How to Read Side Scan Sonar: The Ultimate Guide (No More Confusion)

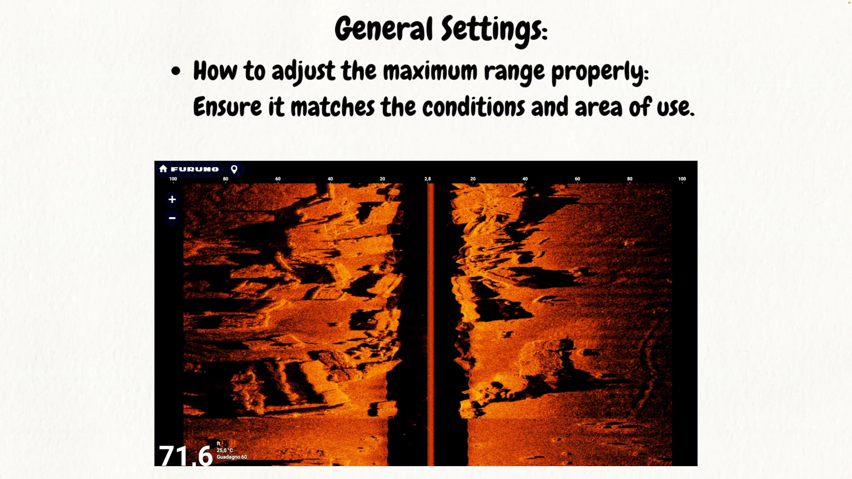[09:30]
As the side range is increased, the definition decreases and the scrolling slows down.
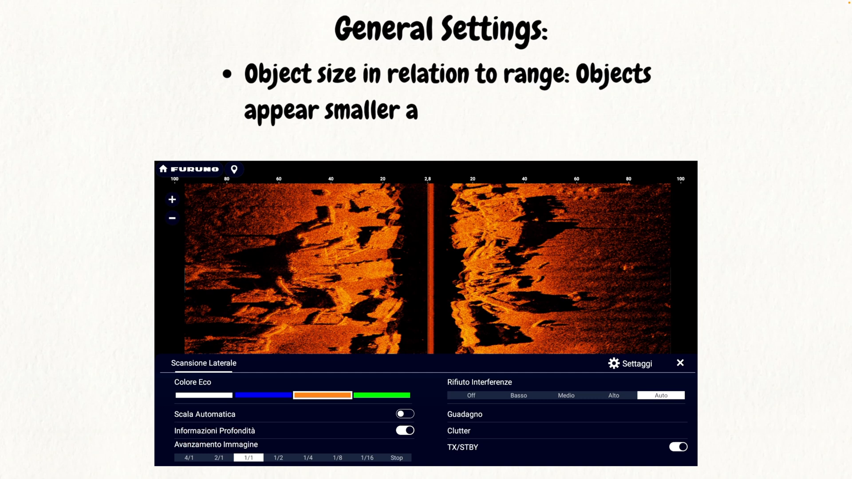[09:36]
It is important to keep the scrolling set to a 1-1 ratio since artificially increasing the scrolling speed does not improve definition.
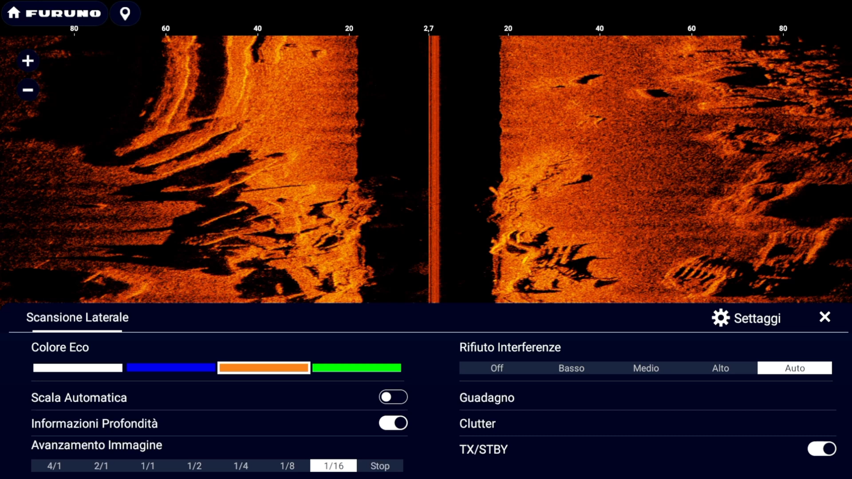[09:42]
The instrument needs time to read each pulse and receive return echoes according to the speed of sound in the water.
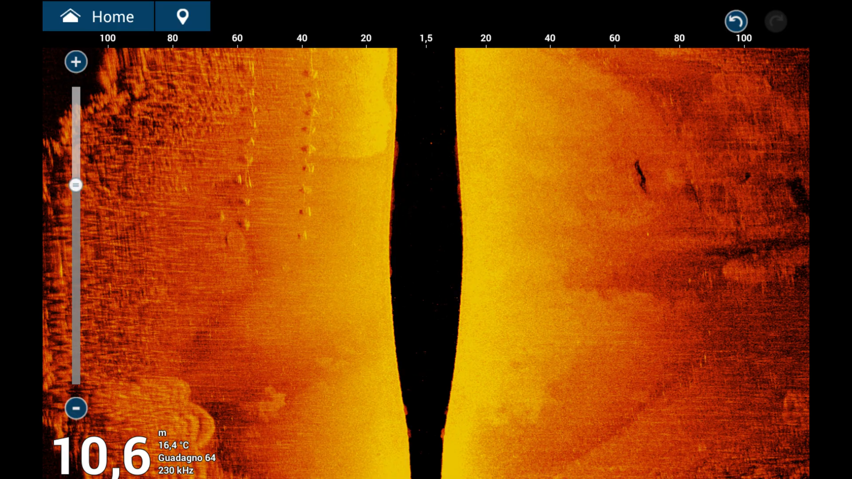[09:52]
On screen: depth 10.6 m, water 16.4°C
Object size.
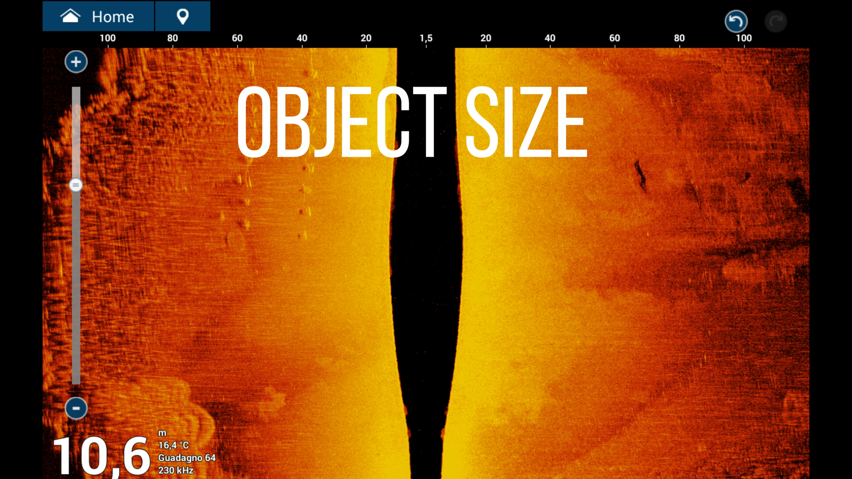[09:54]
On screen: depth 10.6 m, water 16.4°C
The size of displayed objects is proportional to the flow rate set.
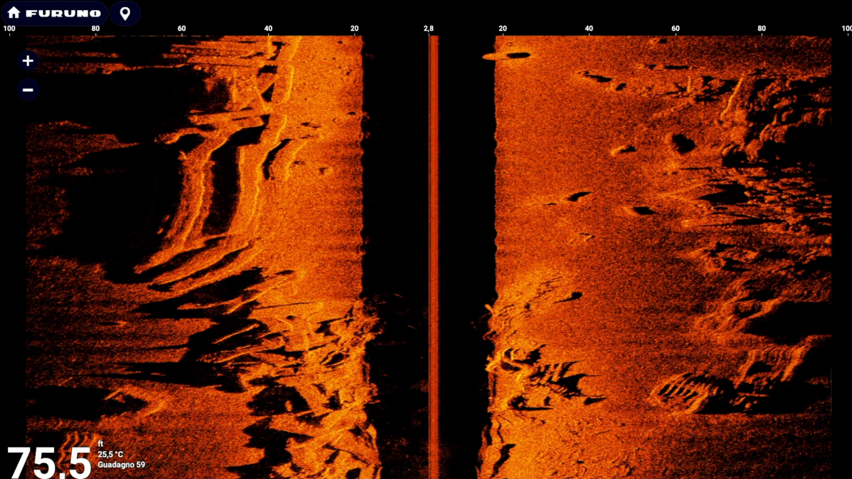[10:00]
On screen: depth 75.5 ft, water 25.5°C
At high flow rates, the same object will appear smaller than at a lower flow rate.
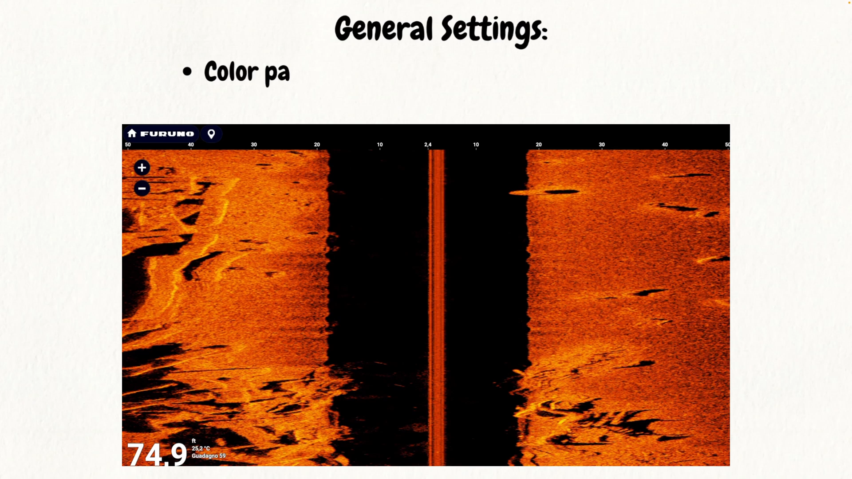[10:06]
Other sonar side-scan settings include color palettes, TVG time variable gain, clutter, and scroll speed.
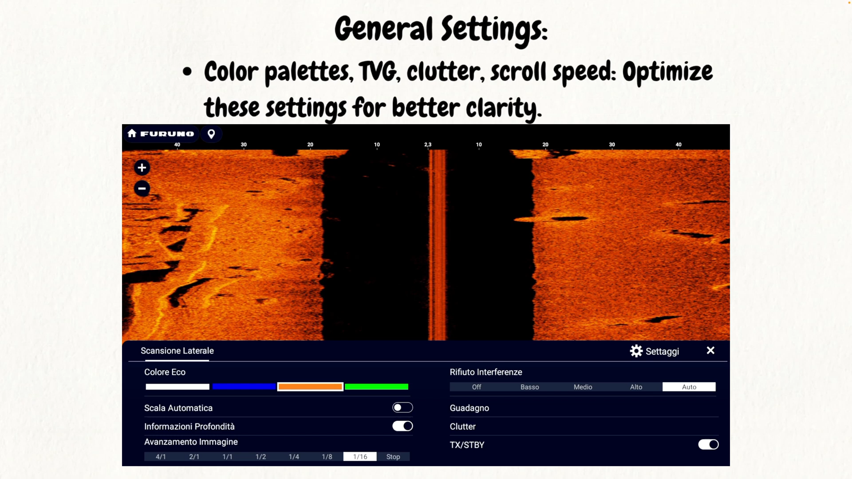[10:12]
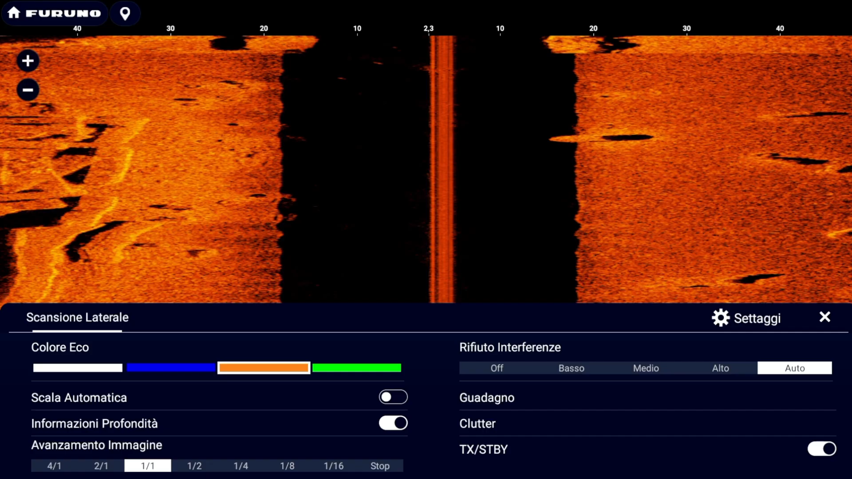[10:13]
If these topics interest you, please let me know by leaving a comment. I will prepare a dedicated in-depth video.
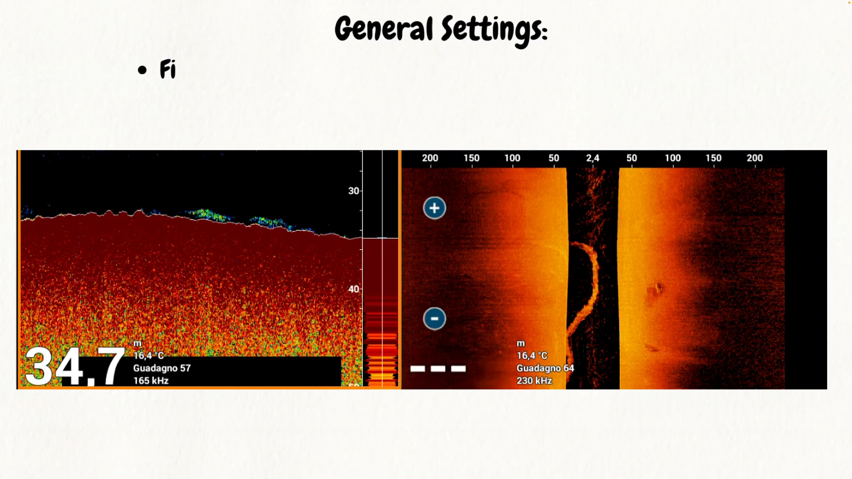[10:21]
On screen: depth 34.7 m, water 16.4°C
Fish vision in sonar side-scan.
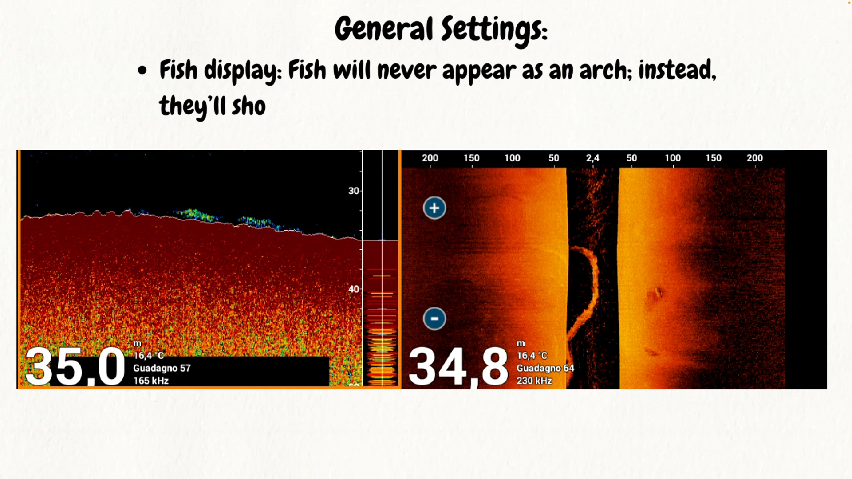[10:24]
On screen: water 16.4°C
Unlike the traditional fish finder, fish in side-scan sonar are not displayed as bows.
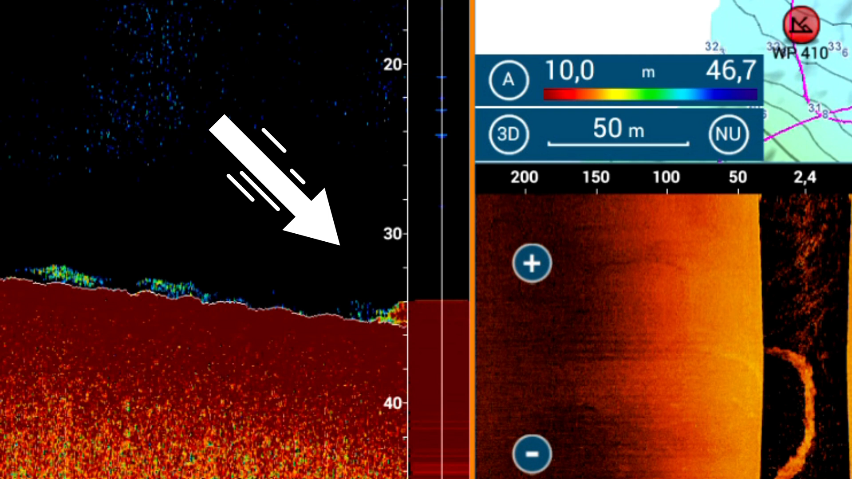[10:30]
Instead, you will be able to recognize important targets in the form of small dots,
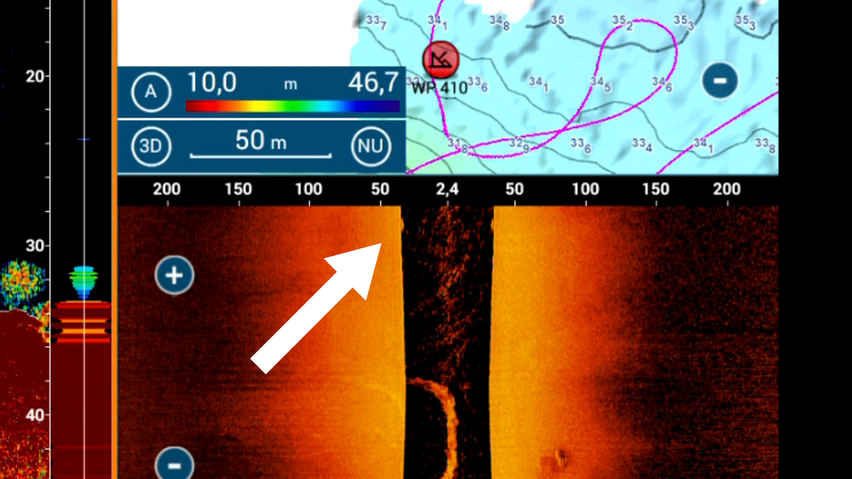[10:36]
more or less visible, and even schools of forage fish.
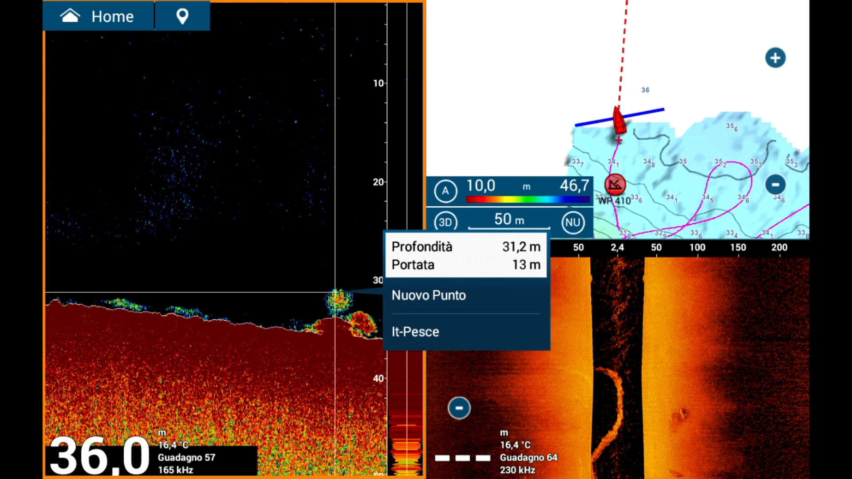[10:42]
On screen: depth 36.0 m, water 16.4°C
However, to better evaluate the targets you spot, you will need to go over them with the traditional side-scan sonar, which provides a more detailed analysis.
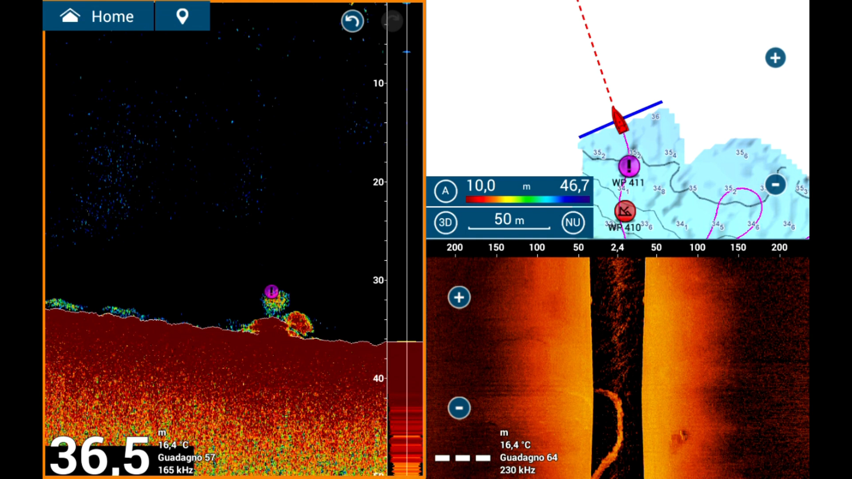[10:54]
On screen: depth 36.5 m, water 16.4°C
Sonar side-scan frequencies.
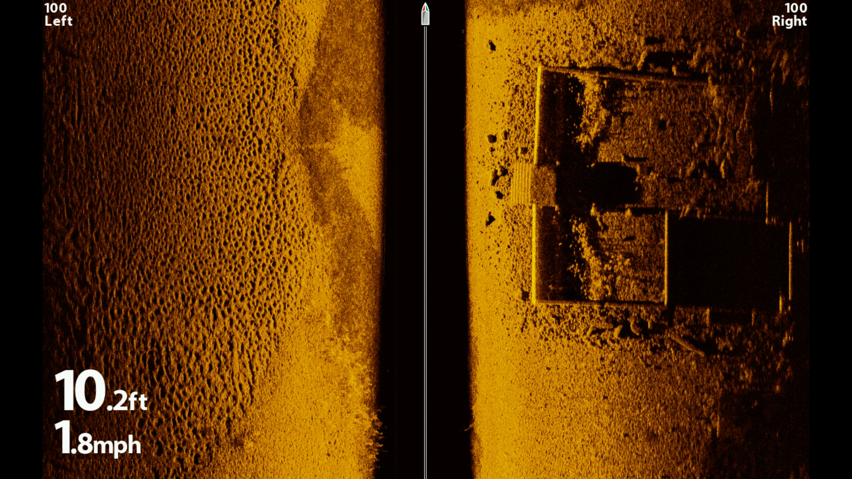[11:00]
On screen: depth 10.2 ft, speed 1.8 mph
Many devices offer a choice of two or more frequencies for side-scan sonar.
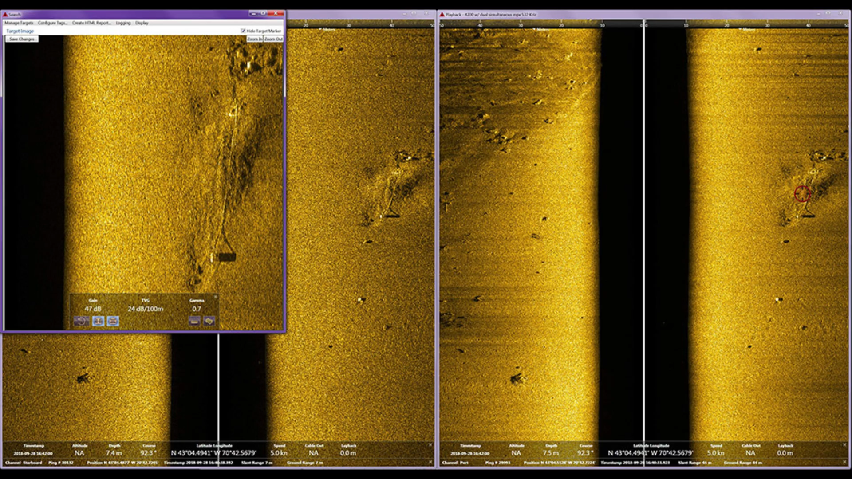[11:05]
It is important to remember that Higher frequencies improve image definition, but reduce maximum range.
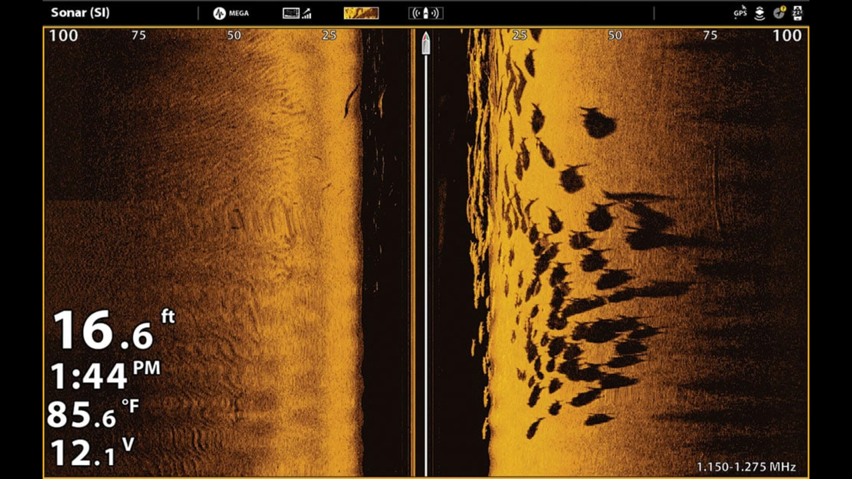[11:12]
On screen: depth 16.6 ft, water 85.6°F
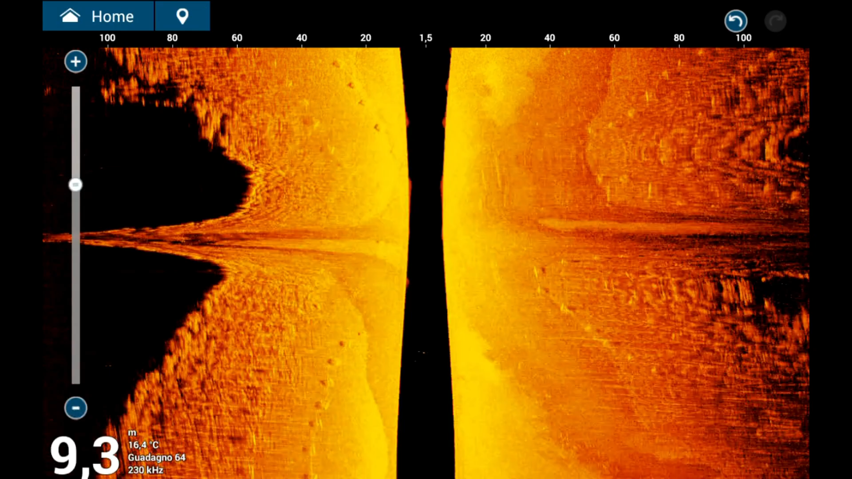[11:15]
On screen: depth 9.3 m, water 16.4°C
Lower frequencies offer lower resolution, but allow greater distances to be covered. We will now analyze a screenshot of a sonar side-scan to